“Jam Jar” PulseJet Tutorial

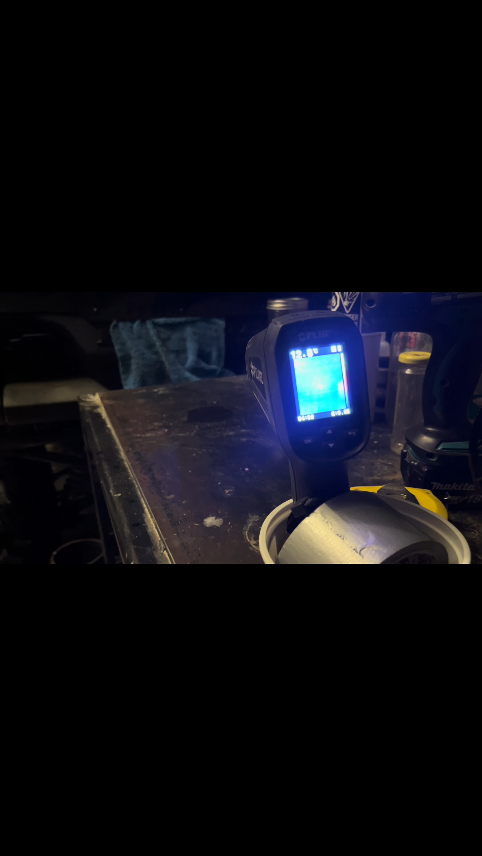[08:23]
out so i'm gonna have to do something to prevent that from leaking it's gonna with the air fuel ratio all right let's try that again okay so based on how that went i'm thinking it's probably going to need to go to a bigger hole size
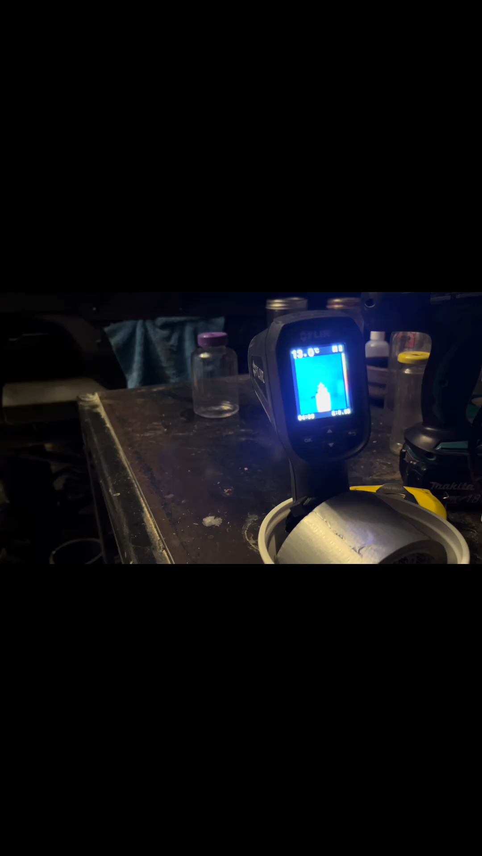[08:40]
uh where it did that flash in a whoosh really fast and it didn't continue going usually that's an indication you got to drill larger come on
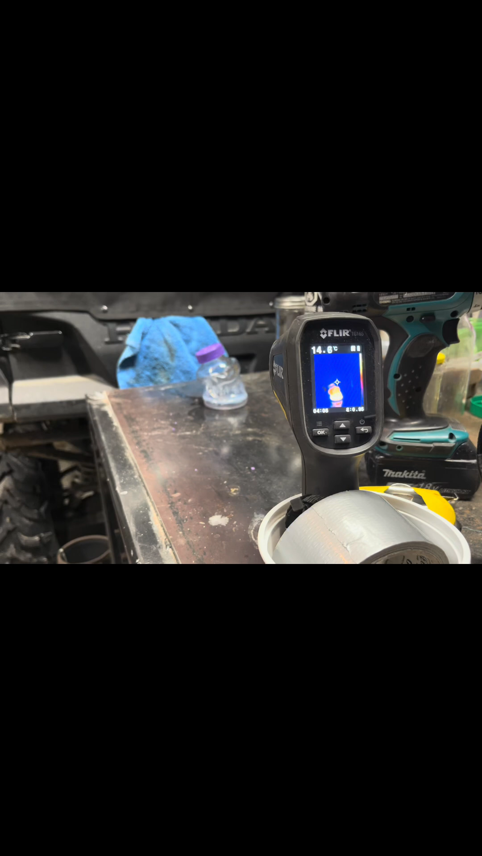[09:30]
okay so what basically just happened there is uh as i started filming my flir camera shut off because i hadn't touched it um i guess
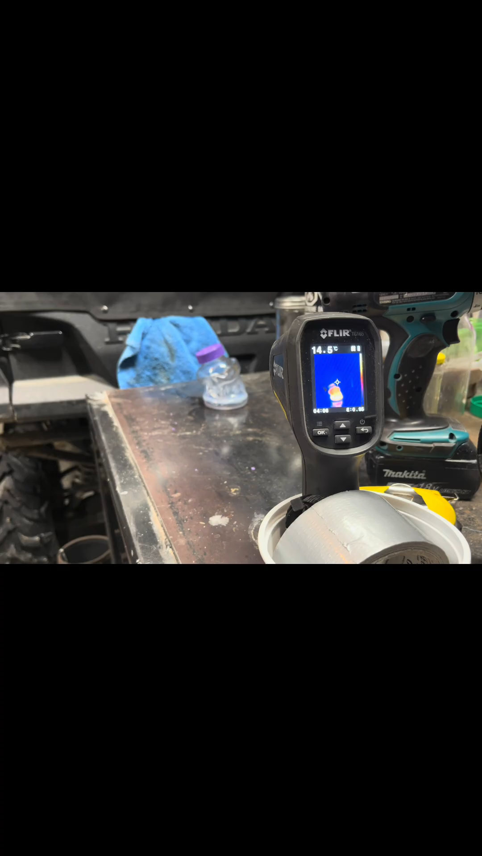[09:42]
frequently enough so as soon as i turned the camera on i had to try and reset it finally got it going again and then i hadn't moved in my garage enough so my light went out and i decided to start it anyway it worked really well and then i couldn't see what happened as you could tell uh basically exactly what you would think would happen with a plastic pulse jet uh it worked well once and now it's useless um don't do that that was dumb because uh
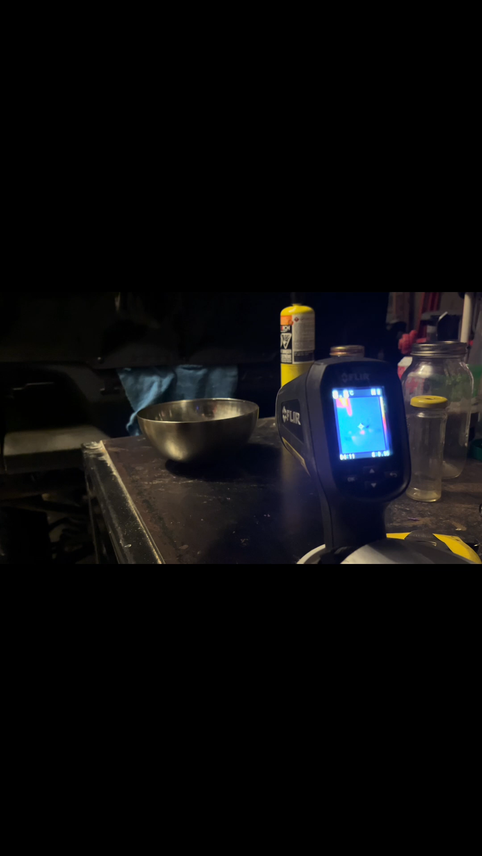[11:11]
all right so i've got the FLIR camera turned on um lights are dimmed i'm going to shake this up now it is drilled out to half an inch i did actually drill it from the inside out i typically don't but um like say it is kind of recommended that you do it that way give it a little shake
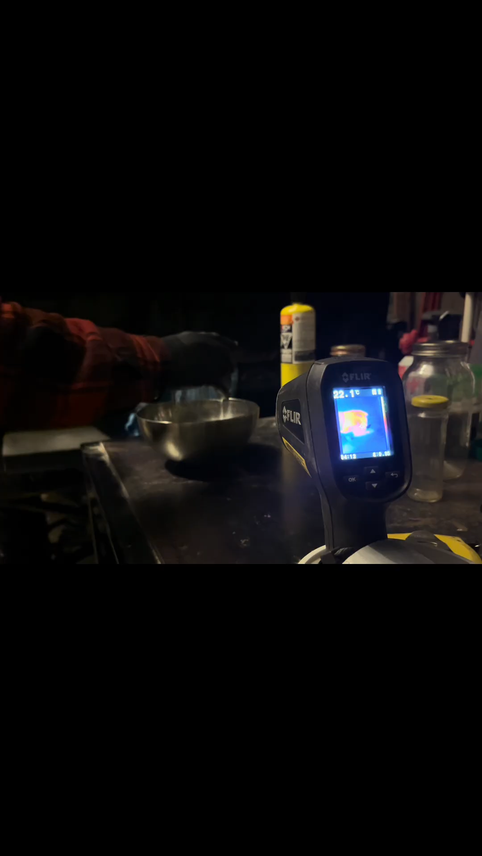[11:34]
and i'm putting it inside this metal containment if it does choose to run long enough i'm just going to let it do so